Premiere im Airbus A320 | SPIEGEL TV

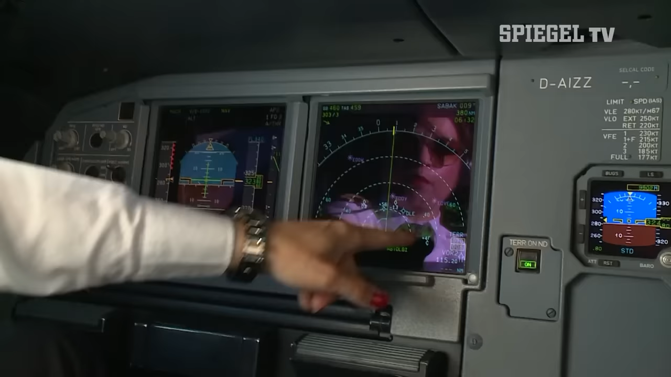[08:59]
Braunschweig hier rechts ab, also noch mitten über Deutschland. Ja, und hier voraus haben wir 1, 2, 3, 4, 5 Flugzeuge, die zum Teil über uns sind.
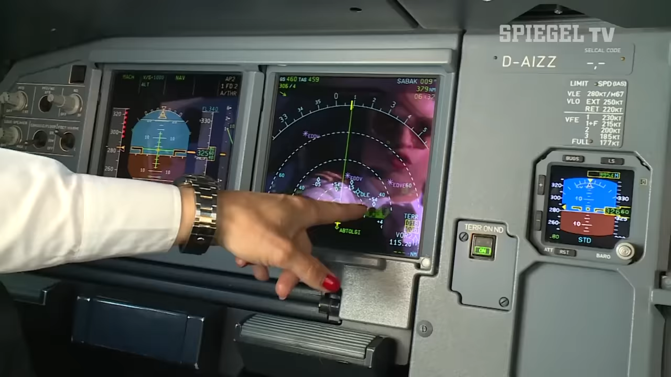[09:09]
Die ist plus 5, 4, 5, 3 sind 5.300 Fuß über uns.